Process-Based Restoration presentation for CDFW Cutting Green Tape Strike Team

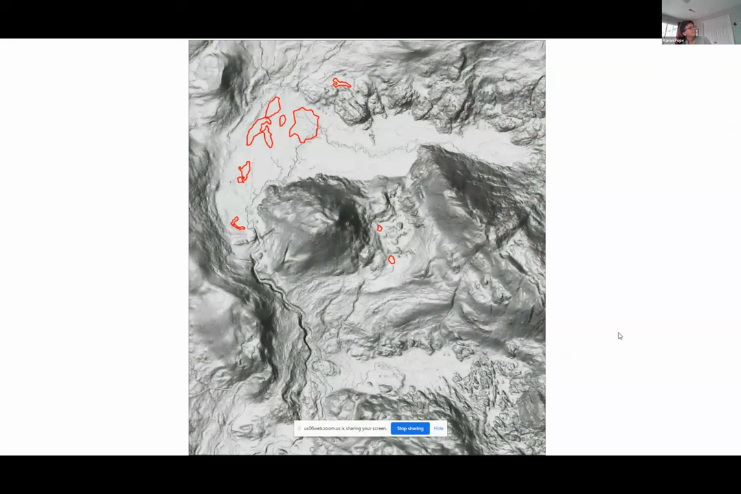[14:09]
And then our model output that pretty much covers that floodplain zone. Right now, it's all trees in those areas.